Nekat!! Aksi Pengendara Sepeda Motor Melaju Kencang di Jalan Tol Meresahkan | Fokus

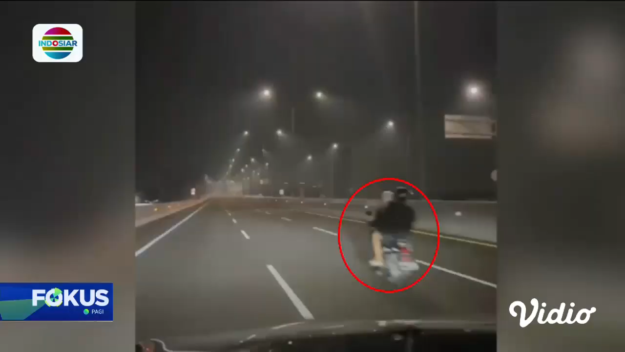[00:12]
Motor yang berboncengan ini melaju kencang di ruas tol Kelapa Gading, Pulau Gebang, Jakarta Utara, Sabtu malam.